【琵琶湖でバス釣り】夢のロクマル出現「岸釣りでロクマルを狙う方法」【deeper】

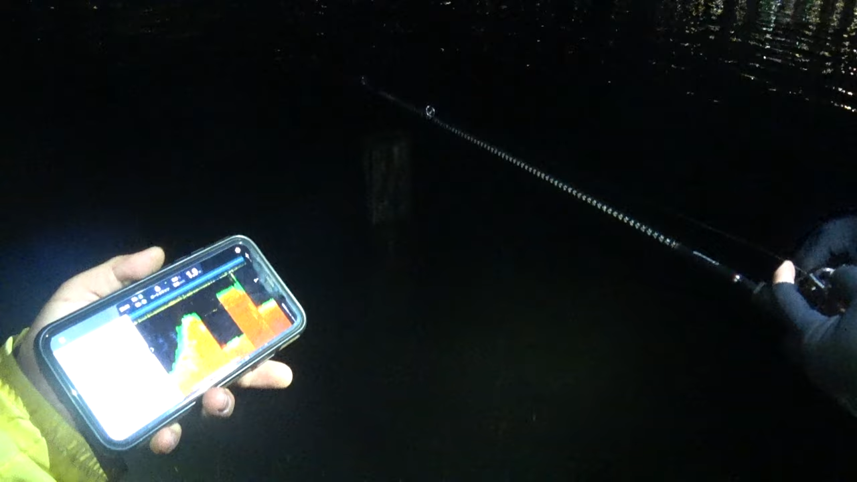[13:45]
なんだ、2切ってるっ す。浅いんだね。 ちょっと水門に向かって突っ込んでみてください。そうだ、身をあるかなみたいな。 身を筋探しときた。 そうっすね。もうす ぐ50センチぐらいの幅あるの。せめてダンサーインザダークあんのかな。 お上がってきたぞ。
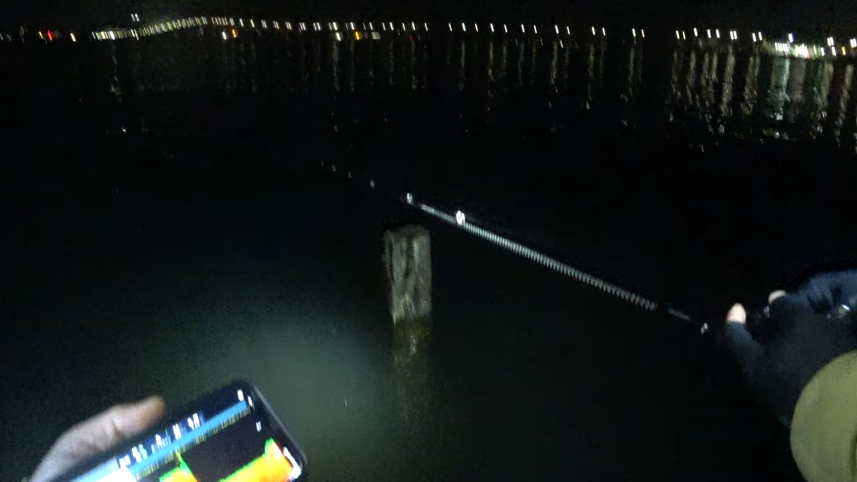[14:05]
ここでもう上がるんだ。ここで上がってるっすね。 赤 どんぐらい上がってる。 あ、デコボコだ。 デコボコしてるの。
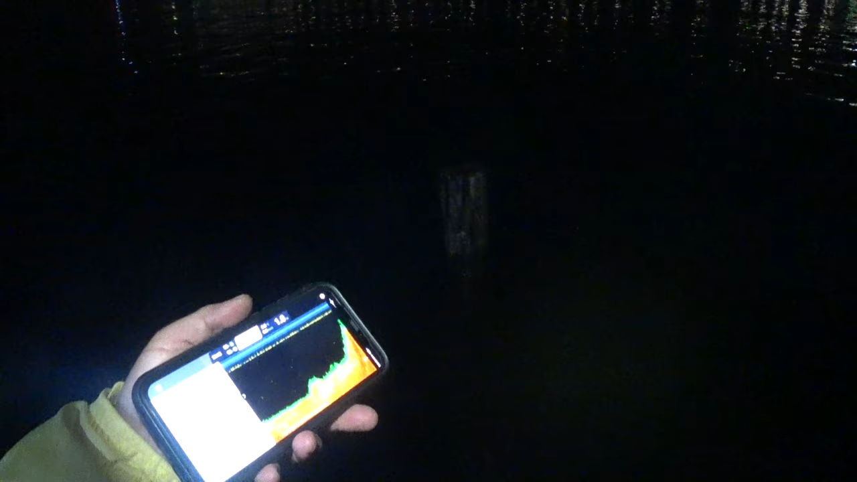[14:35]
はいよ。 今身をっぽいかなみたいな。 そんな変わんないね。 もはやこれなんだろう、あ、これウィードっすかね。
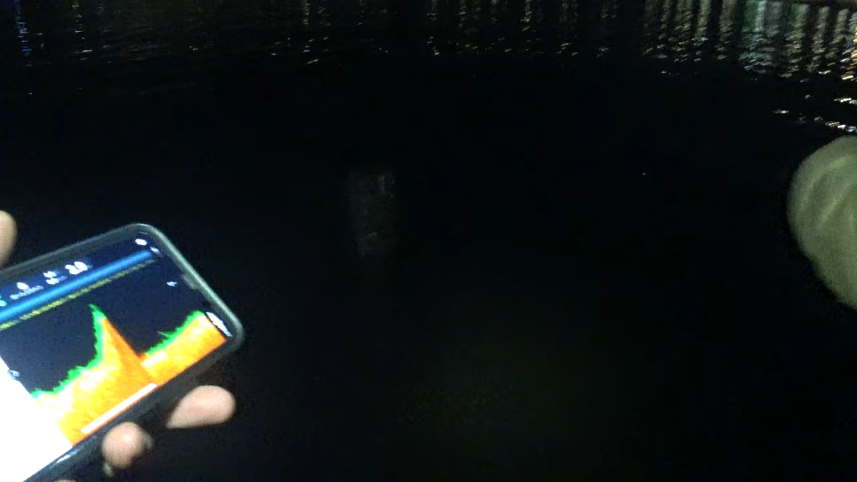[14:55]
うん。 そこちょり。 ね、なんかちょりちょりあんね。うん、まあでも、ほぼフラットと言っても過言ではない感じだね。 上がっ、なんだろう、この上がっ、ウィード？
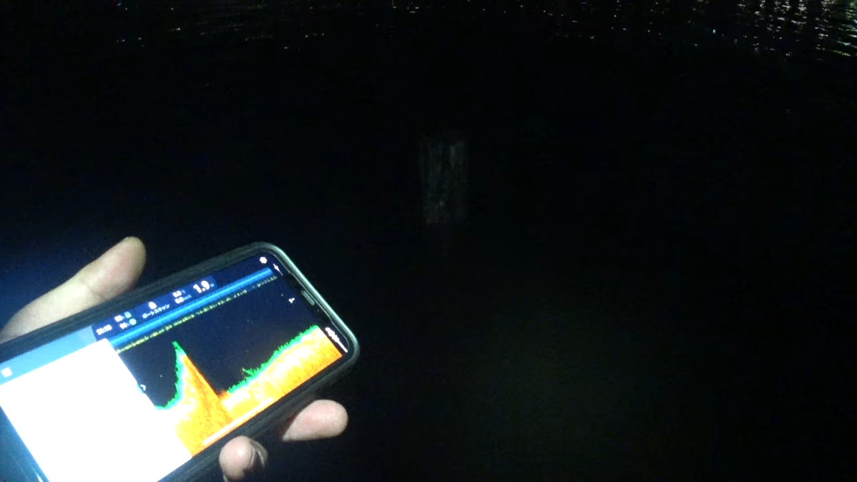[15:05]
まあでも2メーターオールみたいな感じだね。
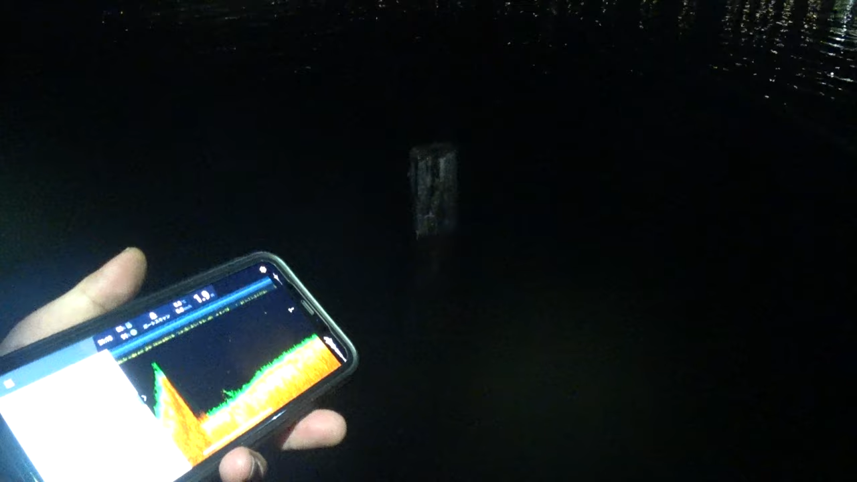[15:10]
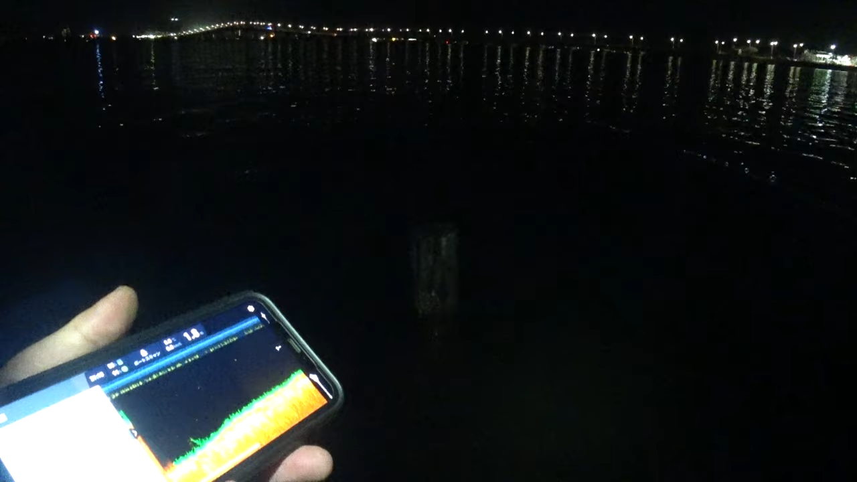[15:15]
駆け上がったけど、 ちょっと正面投げていい よ、ちょい飛ばしで
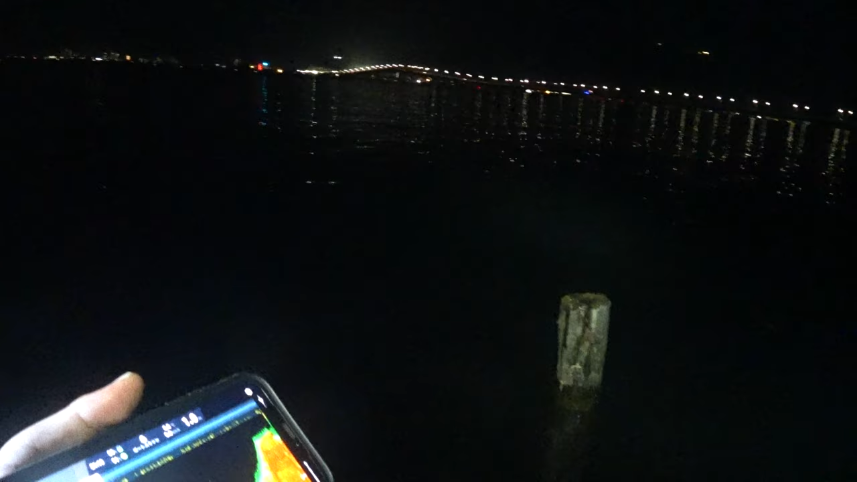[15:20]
切れるなよ。
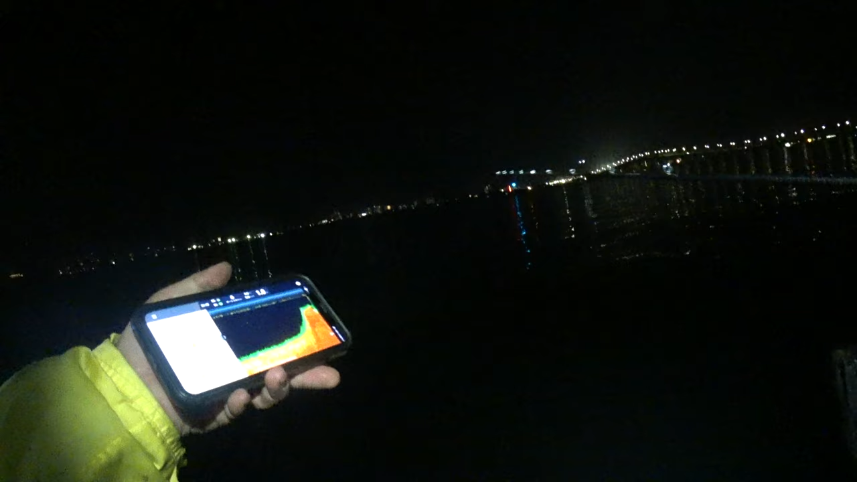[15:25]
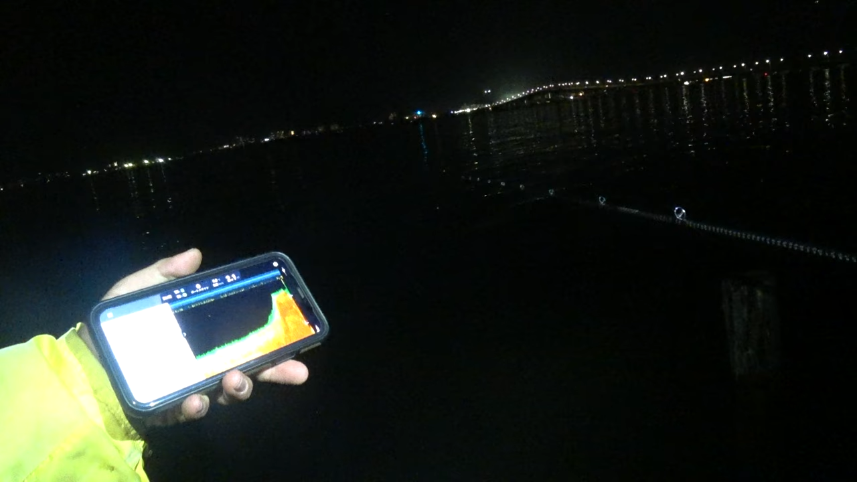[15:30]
あーでも20点しか下がんないね、 うん、マックスよ。
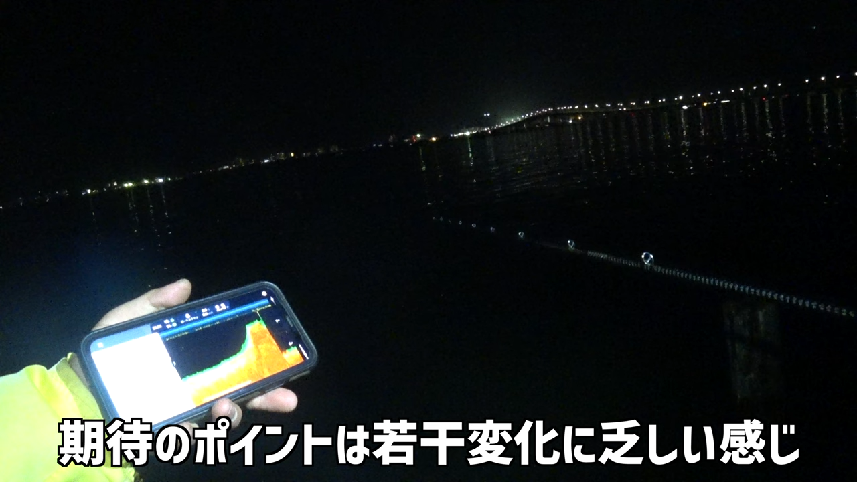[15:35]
それノイズなんすかね。
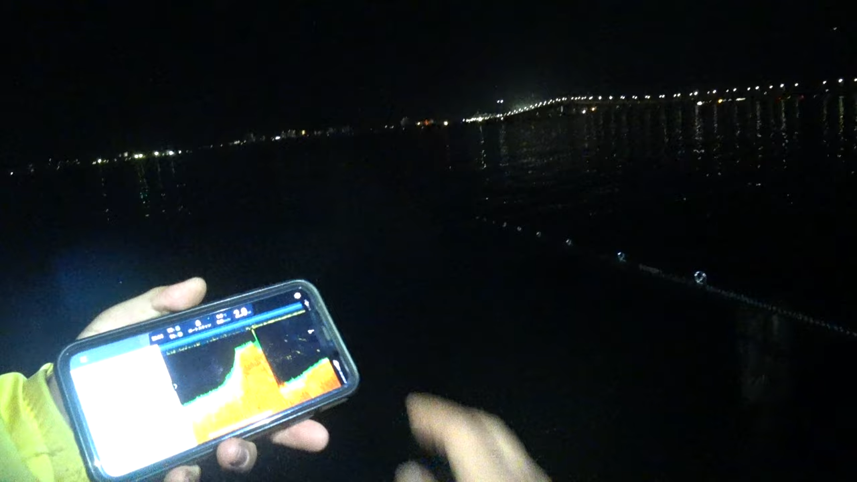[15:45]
ただ これ魚、ちょっと感度上げれば、
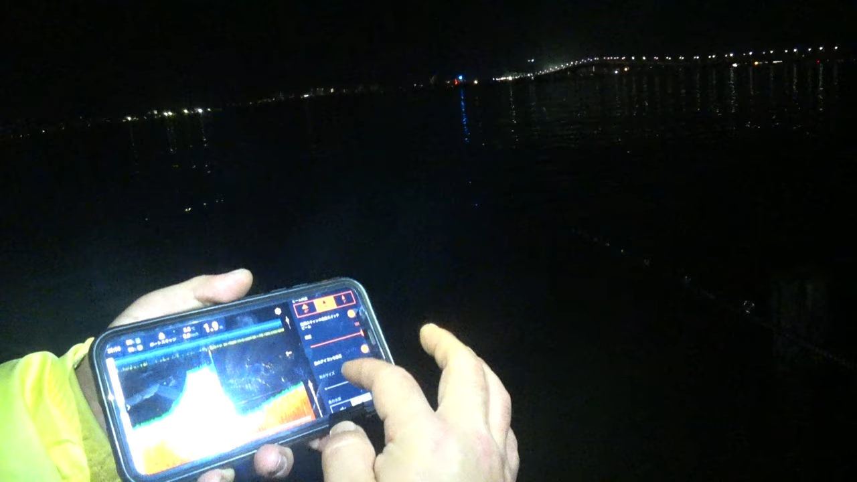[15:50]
これベイトだらけじゃないですか。
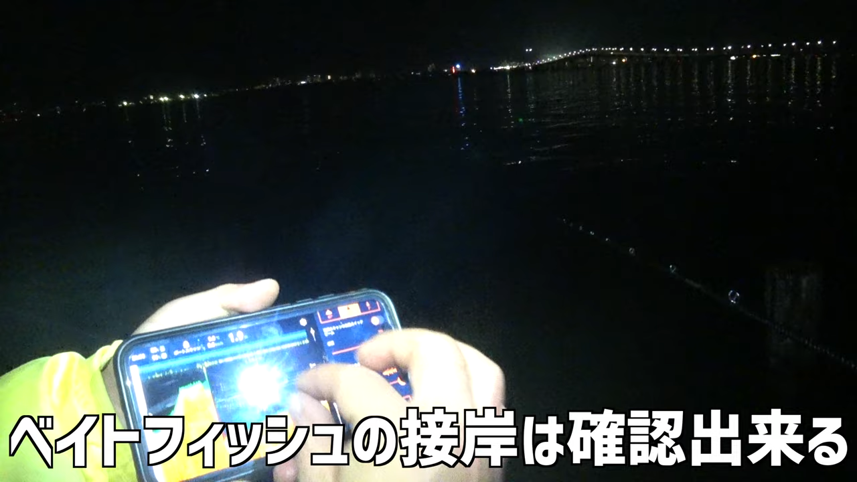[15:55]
これベイトだと思うけどね。ベイトなのかな、水、うん、
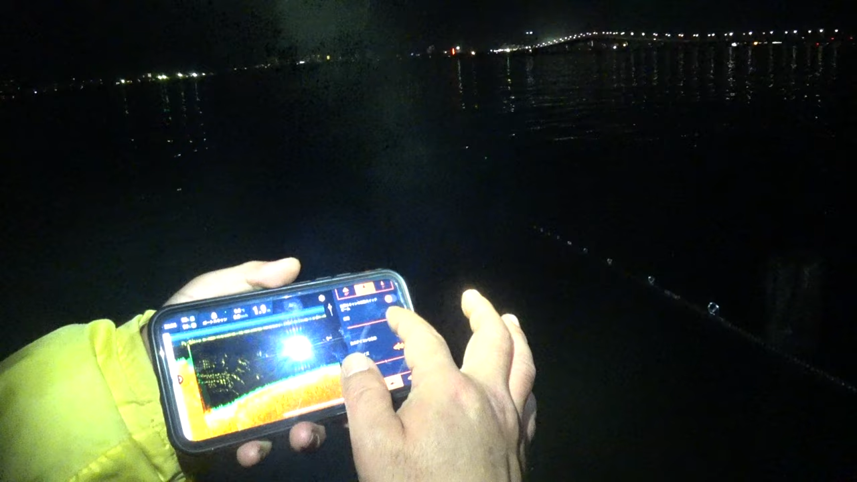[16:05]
ゆるっとでも上がってはいるんだね。 うん、
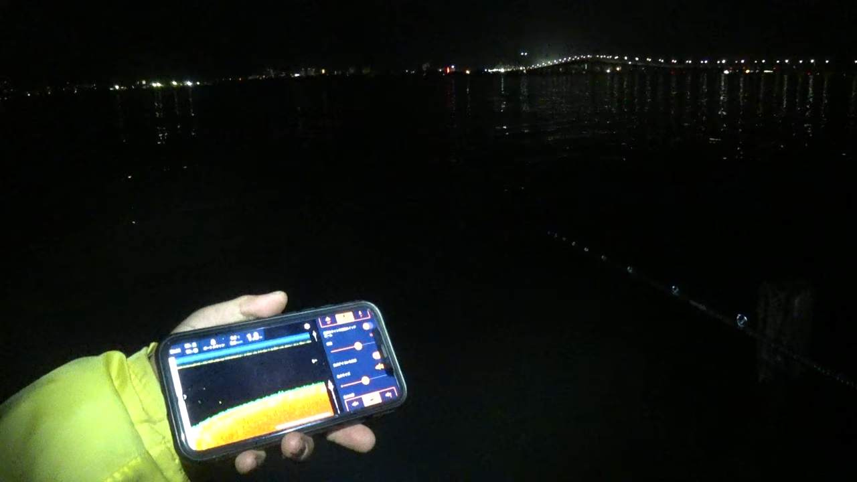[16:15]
ブレイクというよりもなだらかに、 うん、 やっぱフラットはでもフラットの役目があるんですよね。